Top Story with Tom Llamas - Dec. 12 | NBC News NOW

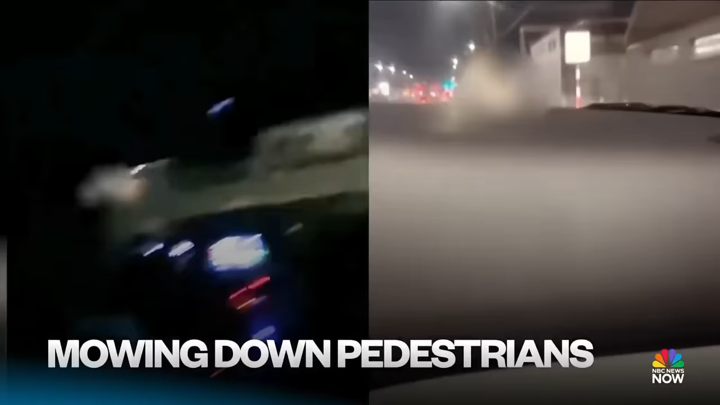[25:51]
two pedestrians while other passengers encouraged them to do so and laugh the urgent search for those suspects plus a man in los angeles under